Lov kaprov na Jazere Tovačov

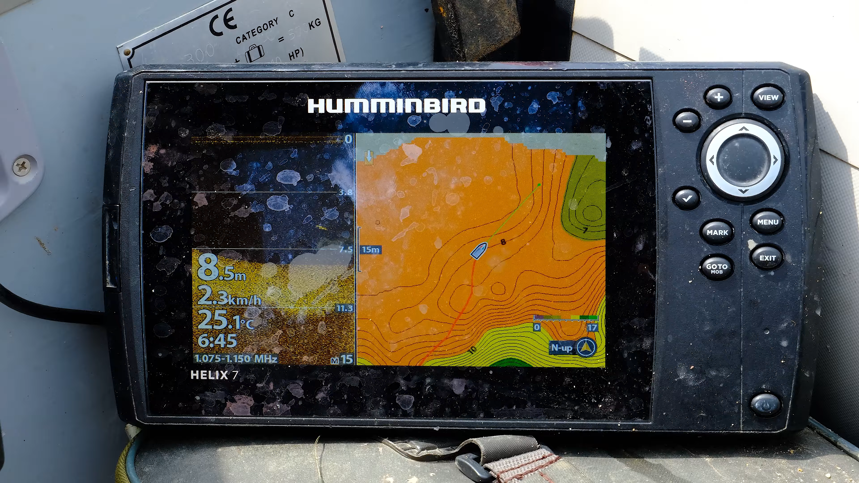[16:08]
On screen: depth 8.5 m, water 25.1°C, speed 2.3 km/h
Teraz aj záznam ukazuje, že som vlastne na tej šikmine.
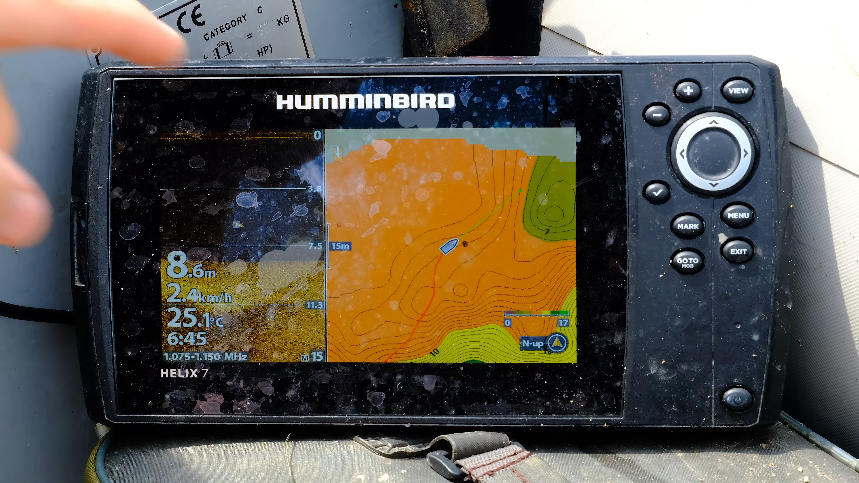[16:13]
On screen: depth 8.6 m, water 25.1°C, speed 2.4 km/h
Kurzor lode musí sem, hej, lebo breh nám ide vlastne dole na spodok. Takže tu je taký krásny výbežok, že je to taká placka rovná.
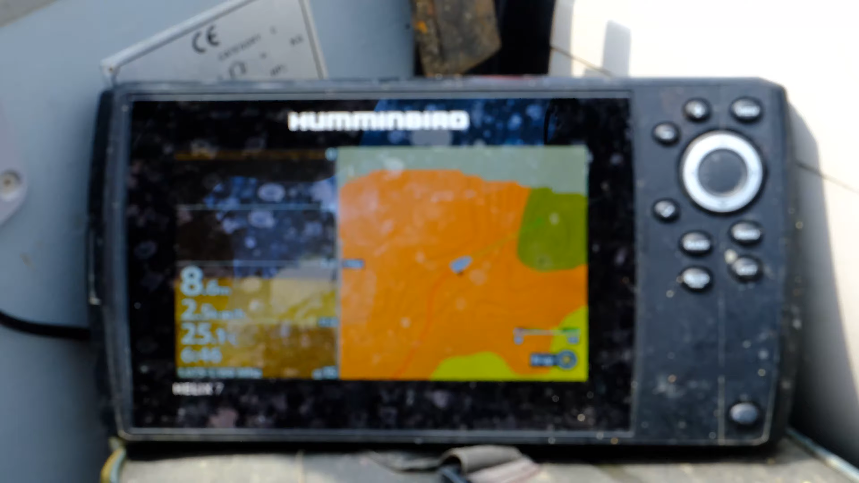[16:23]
Takže si snúť pomaličky uberiem motor, aby mi to kurzor stihol vyrovnať.
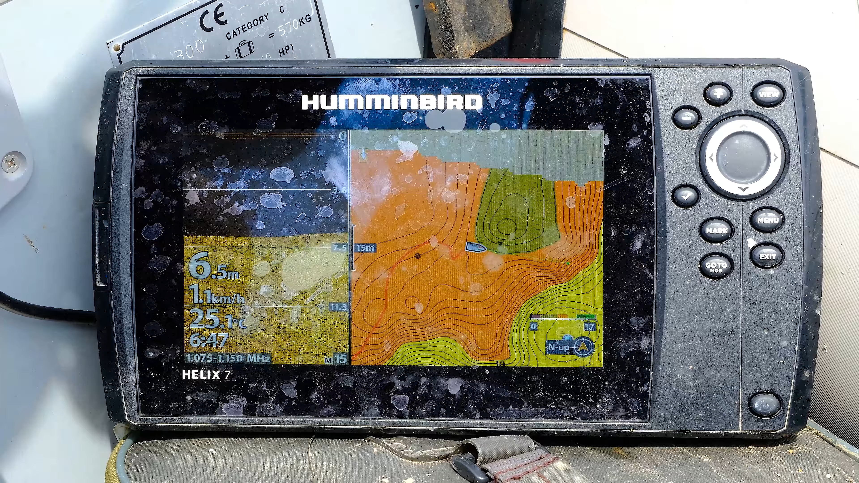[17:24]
On screen: depth 6.5 m, water 25.1°C, speed 1.1 km/h
Relatívne teraz sme dobre. Viem, že sondu mám tu, takže montáž takisto musím klásť do tesnej blízkosti sondy.